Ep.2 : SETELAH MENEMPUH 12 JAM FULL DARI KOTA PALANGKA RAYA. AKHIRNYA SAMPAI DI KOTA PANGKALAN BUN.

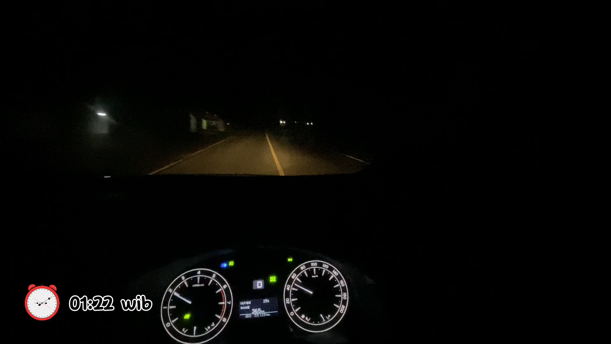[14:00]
Jam 1 lalu 2, jam setengah 2 sudah kita sampai di Kereng Pangi. Mau ngaruh ke Pak, buang yang kecil loh. Semangat terus, banyak warung. Oke, Pak Haris Samandiai, ini kita sudah sampai di daerah Katingan ya. Ini udah mendekati subuh dan sebenarnya saya, mata saya benar-benar udah gak kuat.